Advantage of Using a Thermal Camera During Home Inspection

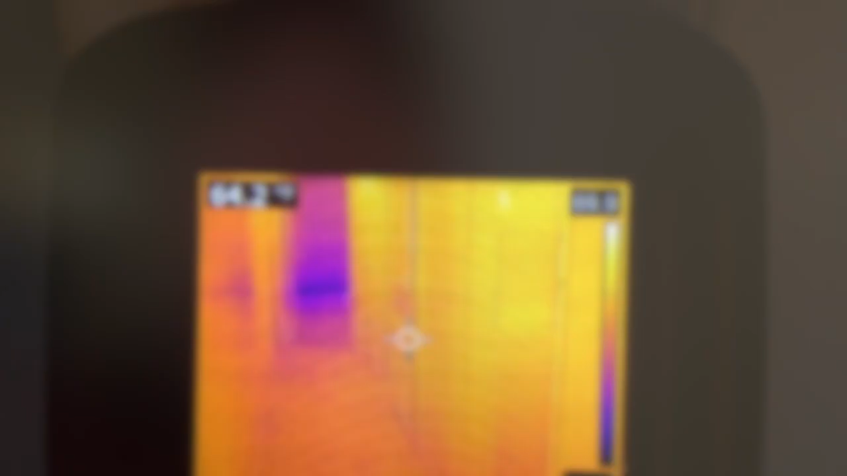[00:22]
So I was walking around with my thermal camera looking for any issues.
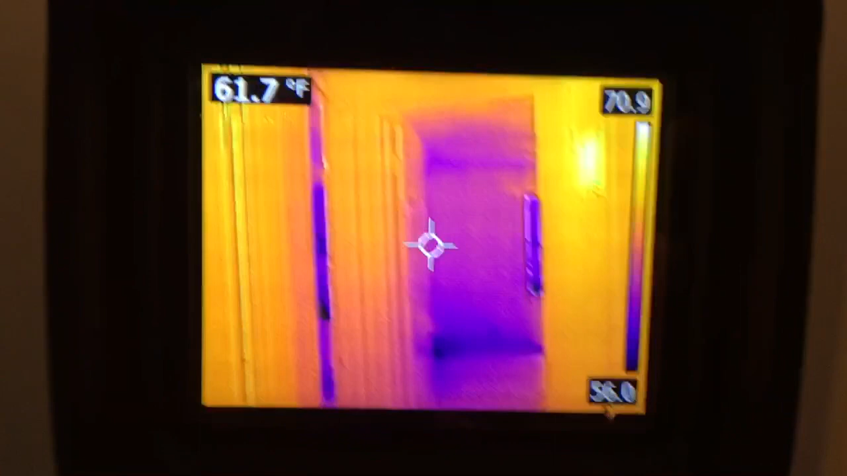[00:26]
On screen: spot 61.7°F
And as I walk into this bedroom, I see a very bright
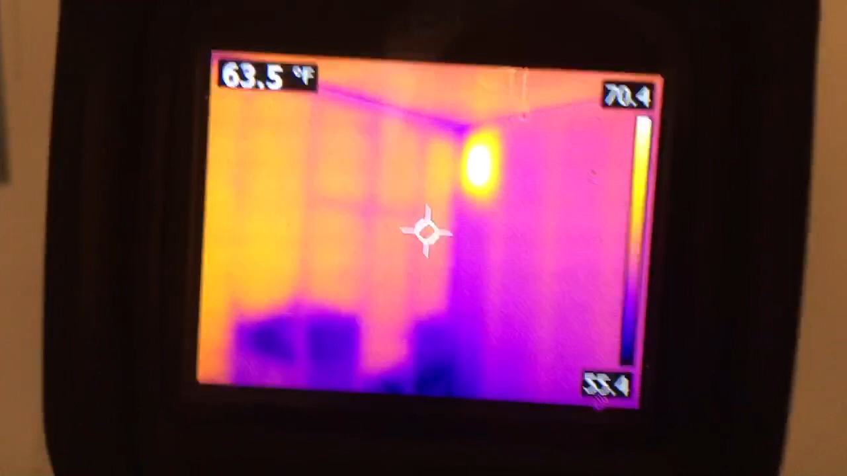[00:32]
On screen: spot 63.5°F
hot spot on the wall. That's the yellow and white spot you see there.
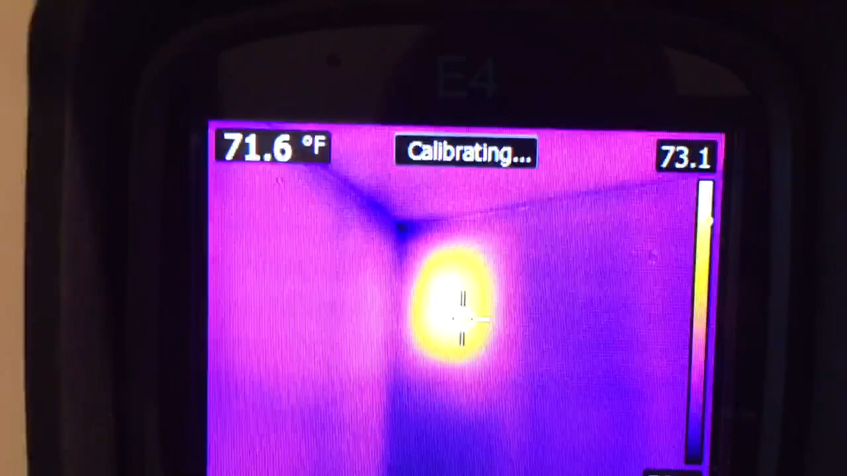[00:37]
On screen: spot 71.6°F
And that is the spot that we suspect is a beehive.
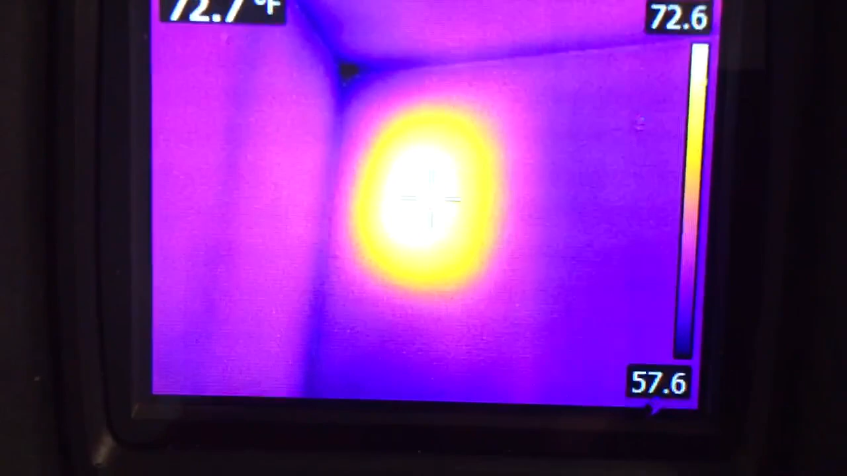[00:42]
If you look at the temperature of that, it's about 73 degrees. You can see that on the upper left of the screen of the thermal camera.
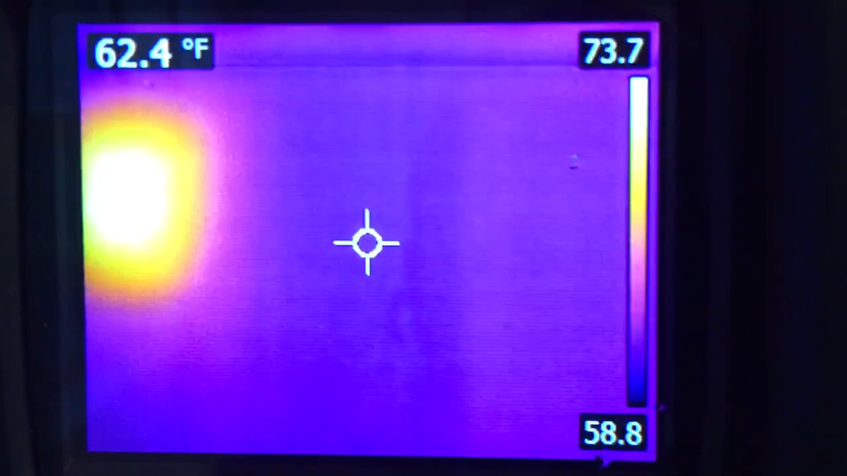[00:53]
On screen: spot 62.4°F
If I move over here, the temperature of the wall is down to about 62 degrees. So it's a full 10 to 11 degrees hotter right here. So anyway, the beekeeper and the handyman are on their way over here,
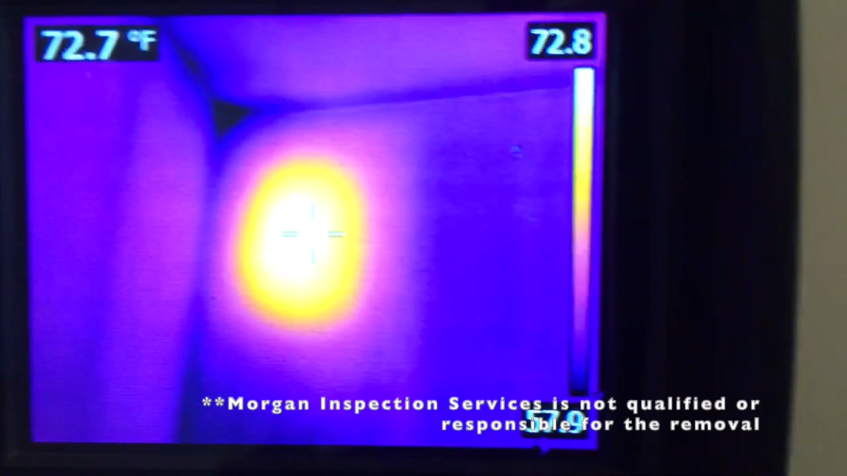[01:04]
On screen: spot 72.7°F
and we're gonna open up that wall and we'll let you see what we see.